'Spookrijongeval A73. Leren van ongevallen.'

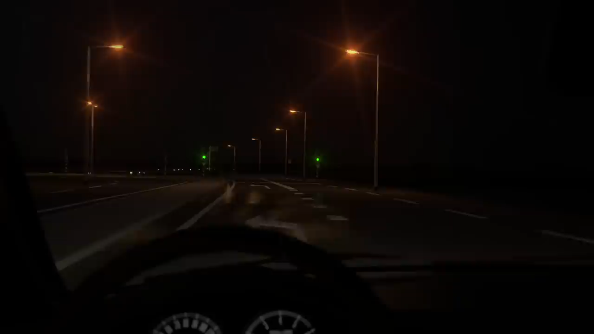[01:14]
Hier kan verwarring ontstaan voor automobilisten met een zuidelijke bestemming.